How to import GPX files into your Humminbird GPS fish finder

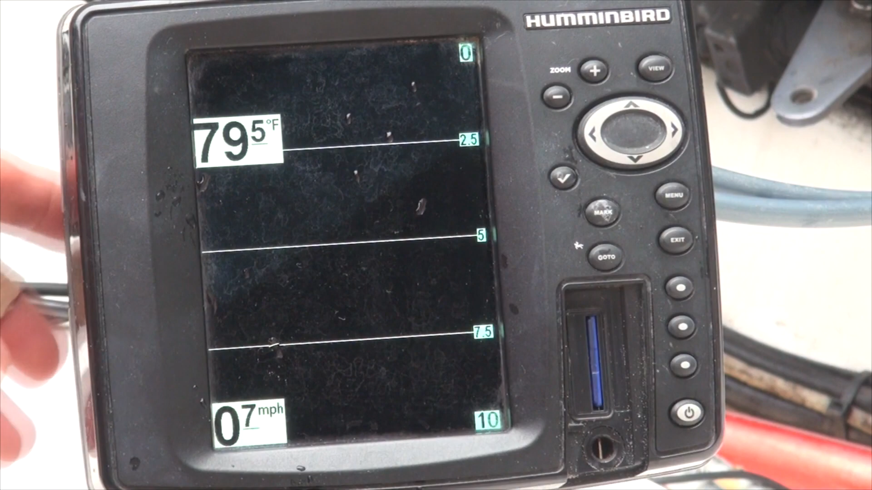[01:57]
On screen: water 79.5°F
older model 698 CI HD you can either use the micro